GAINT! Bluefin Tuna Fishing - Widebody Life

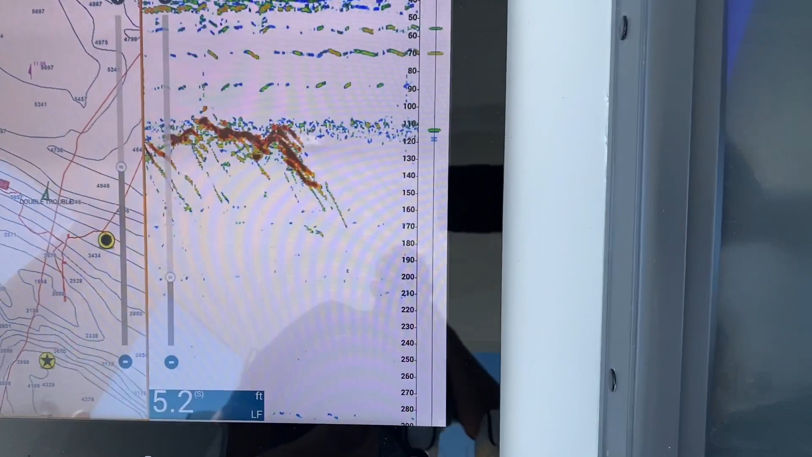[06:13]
Got a couple of fish under the boat here and a little bit up in front too. Oh yeah, there it is.
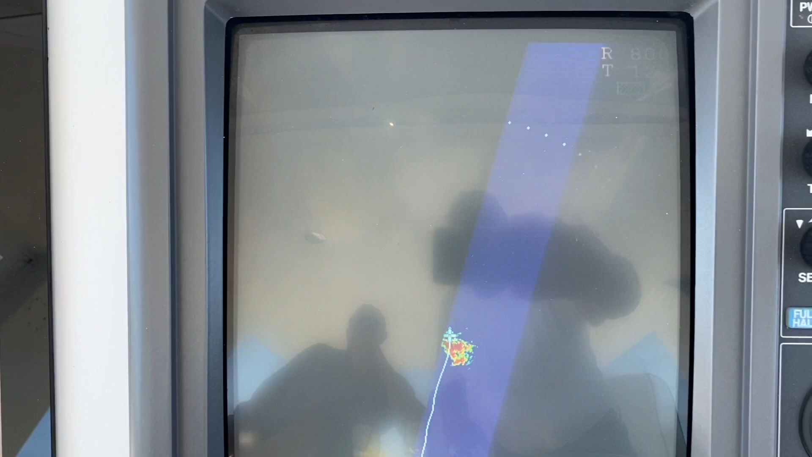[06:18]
Come on, get on there. Here it comes.
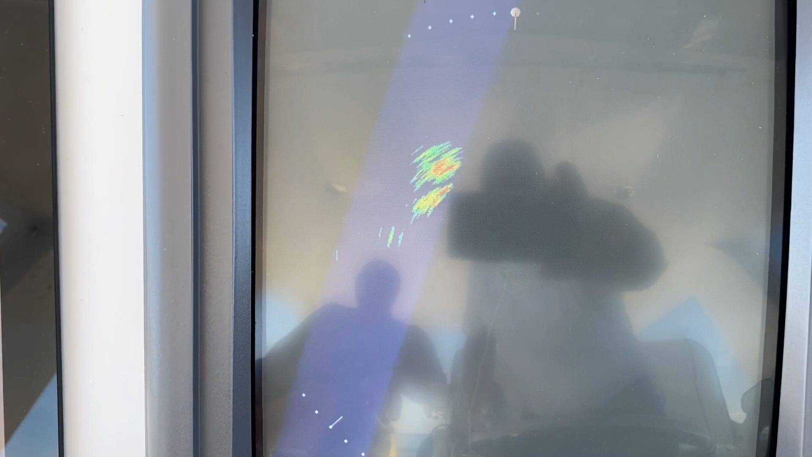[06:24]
There they are.
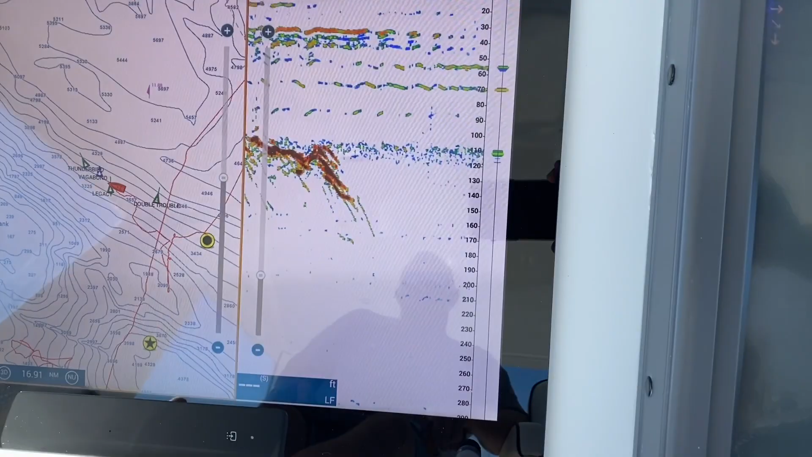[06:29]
Yeah, there's a couple around here.